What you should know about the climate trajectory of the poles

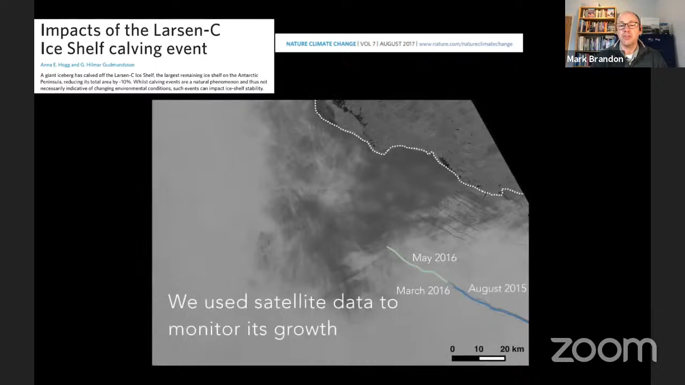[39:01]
And Anna put this beautiful video together showing it. And you can see as time goes on and on and on. We get closer and closer to the ice shelf.
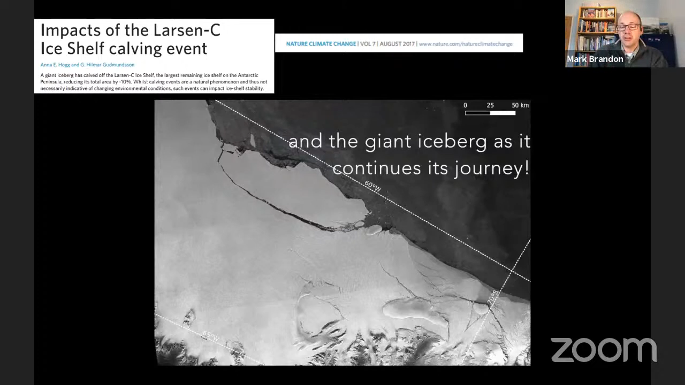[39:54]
It fractured and broke off of the Larson Sea ice shelf.